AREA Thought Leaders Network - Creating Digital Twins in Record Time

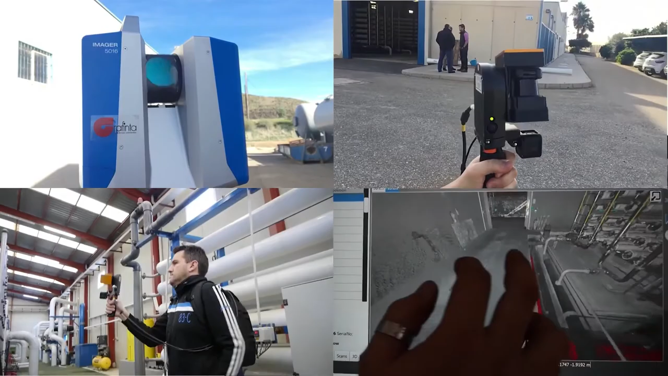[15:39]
This provides a 3D model which is remarkably accurate and gives a full representation of the actual plant itself.
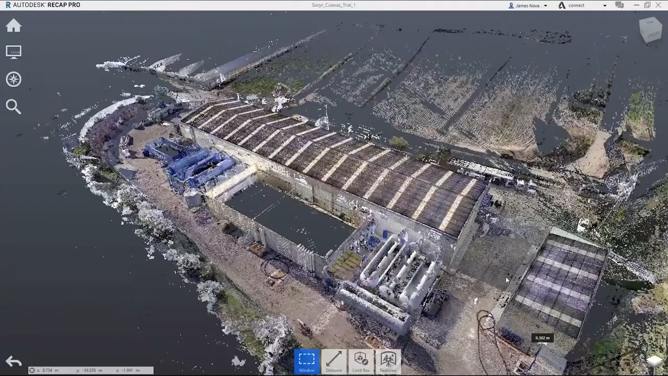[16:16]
We can navigate in a 3D perspective around the plant.
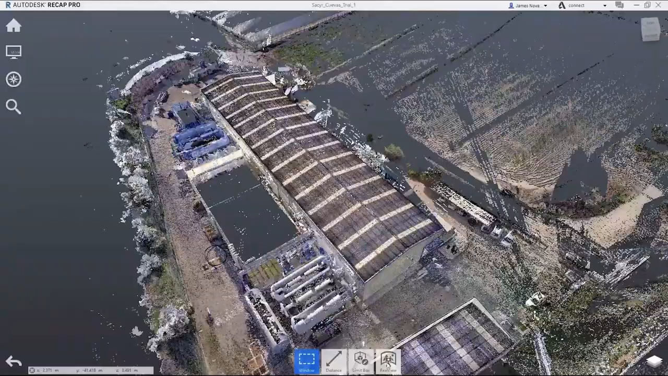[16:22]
Let's have a look inside.
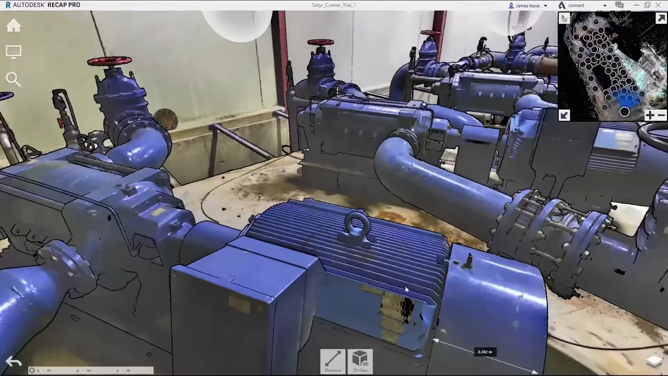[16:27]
We can see all the industrial water pumps and we can jump to specific locations of the actual plant.
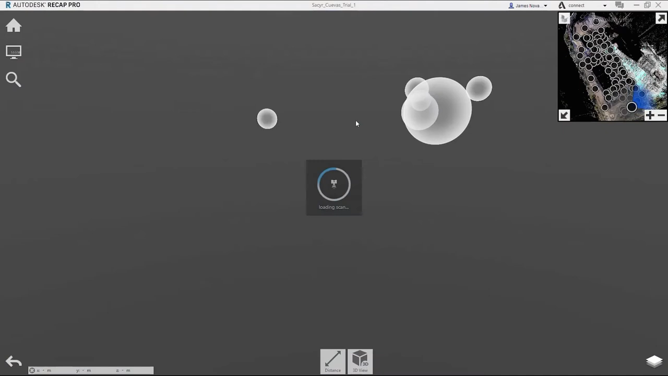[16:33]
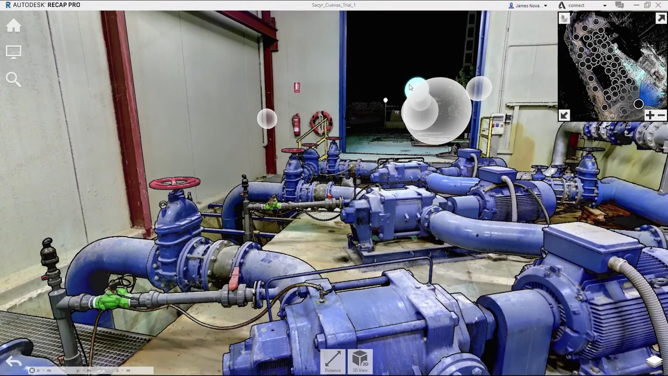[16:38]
The scans load and provides you with a 3D environment where you can actually look around.
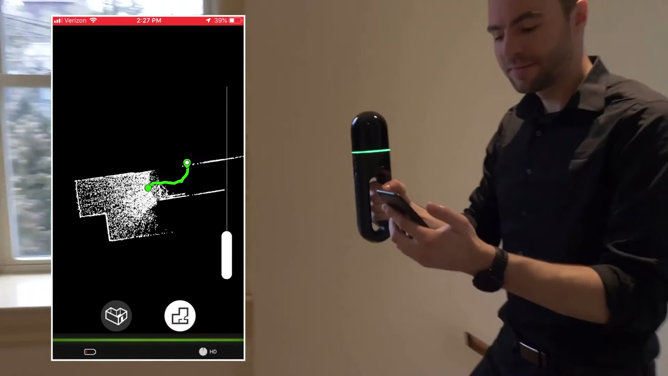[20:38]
Now, as I walk on the app, I can see exactly where I started and a little trail to where I currently am.
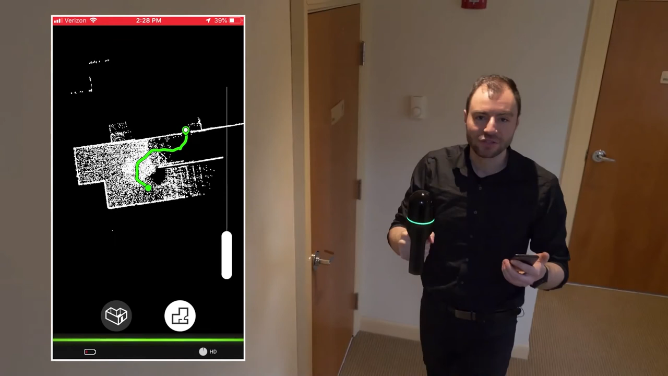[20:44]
Now the data on the app is only a fraction of the total data that the BLK to go is capturing.
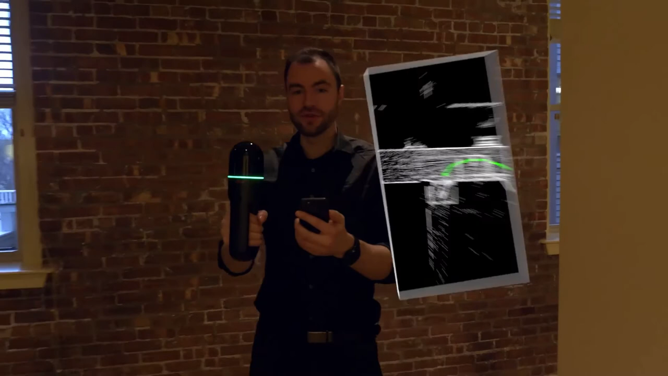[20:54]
When you're looking at the 2D view on the app, it's especially clear how the data is being populated when you enter into a new room.
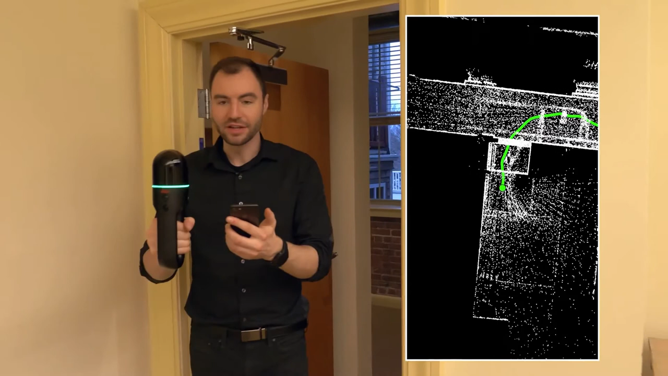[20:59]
This 2D preview is really helpful. So you know exactly where you've already captured this data. If you tap on the 3D button,
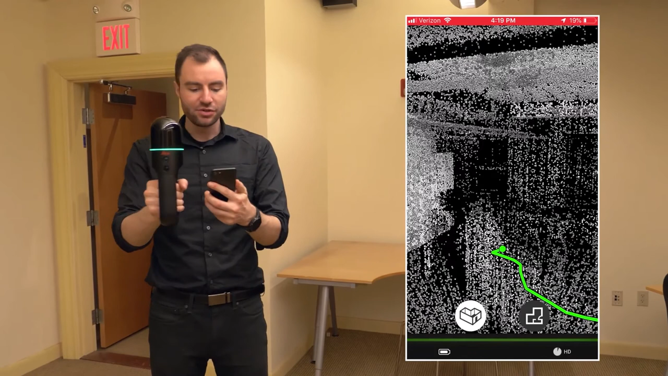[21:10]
it'll bring you to a 3D point of view view of the point cloud.
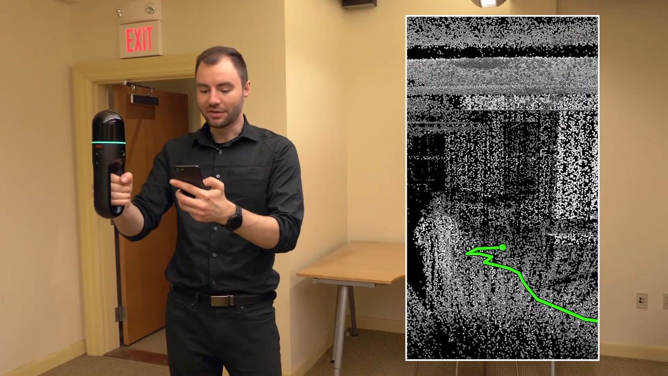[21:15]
So now I can see the point of view from the scanner as I move through the cloud.
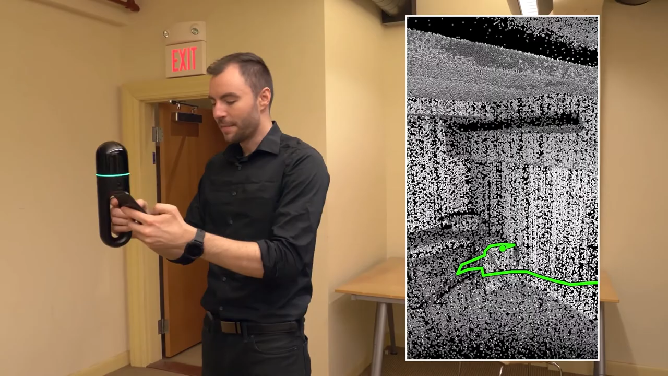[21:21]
I can also pinch to zoom and zoom out so
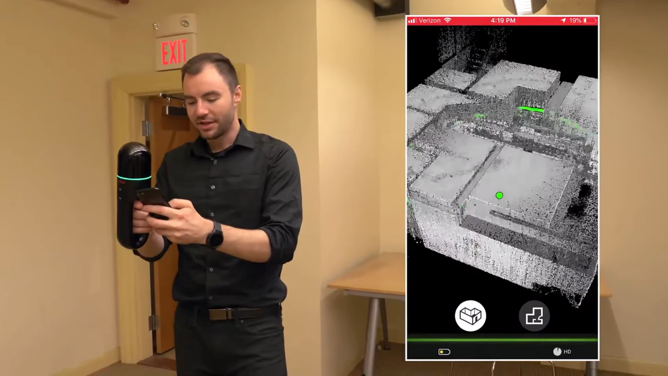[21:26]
I can get a good view of the point cloud that I've already created here. Another feature of the BLK to go is the detail camera.
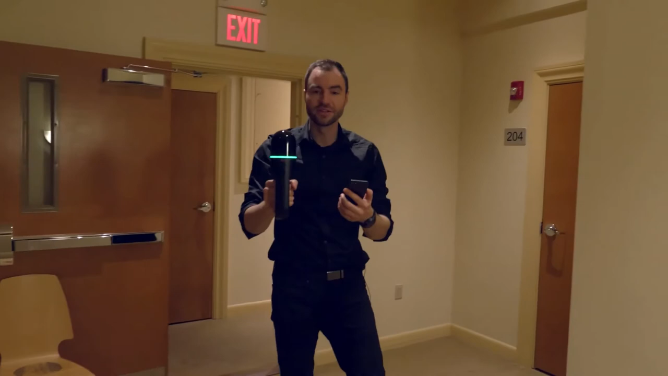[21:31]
If I want to take a picture with the detail camera,
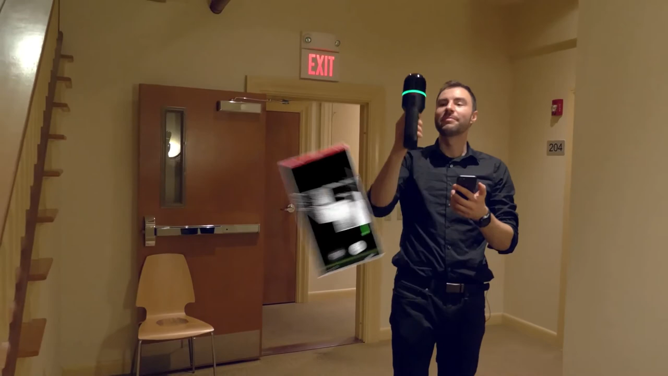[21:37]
all I need to do is give the power button a quick press while scanning. You'll see that the green ring will flash really quickly.
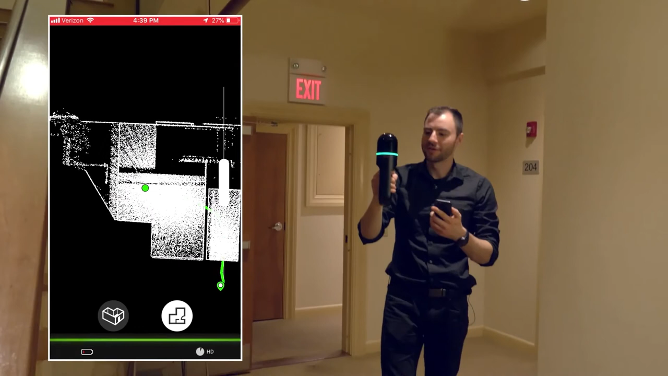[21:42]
And then about a second later, you'll see a quick preview of the image on the app.